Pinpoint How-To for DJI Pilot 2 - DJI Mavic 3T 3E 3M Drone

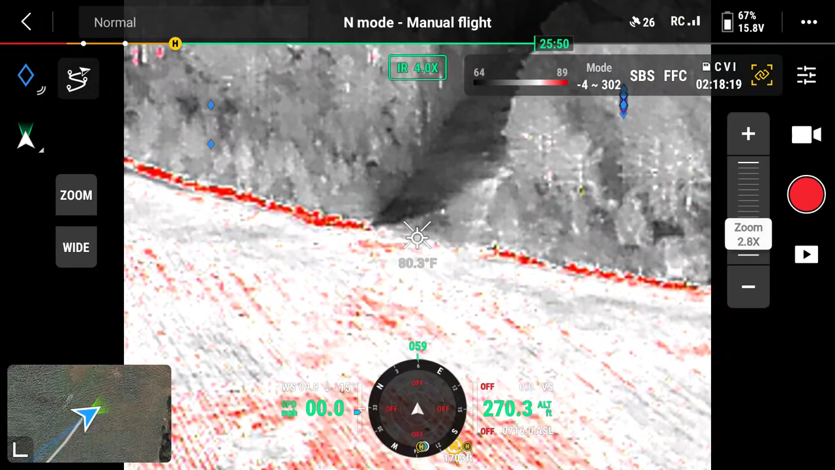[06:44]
There may even be something. No. Okay. So I'm going to create a pin where I'm at.
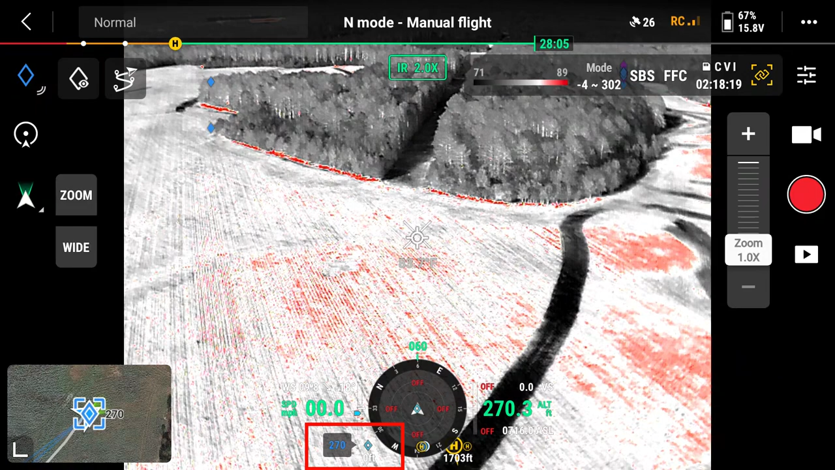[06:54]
And if you notice down here to the bottom left of my, let's get out of that.